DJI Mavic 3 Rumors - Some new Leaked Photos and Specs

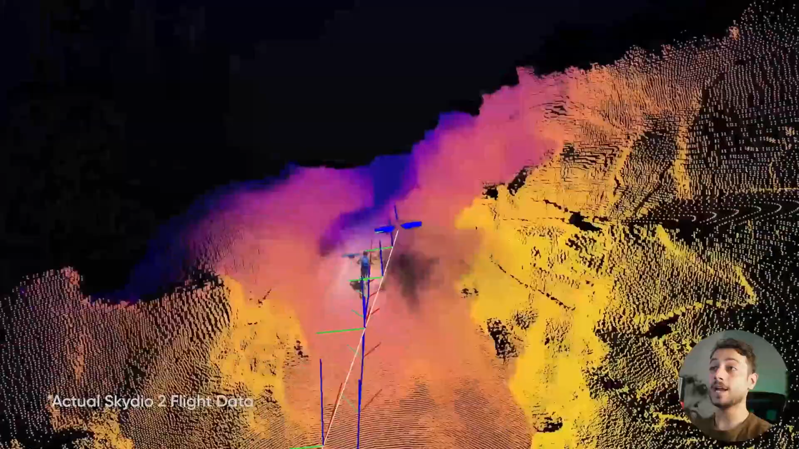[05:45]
so we will see an actual 360 degree obstacle avoidance technology,